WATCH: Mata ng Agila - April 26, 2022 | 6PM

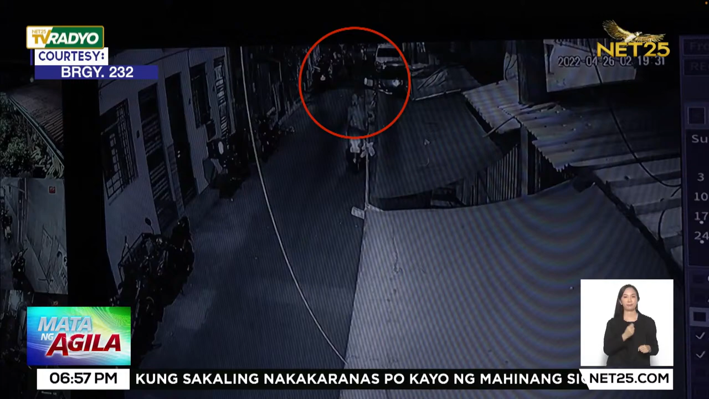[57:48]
Sa isa pang anggulo ng CCTV, kitang bumagsak ang hinataw ng nakasandong puti.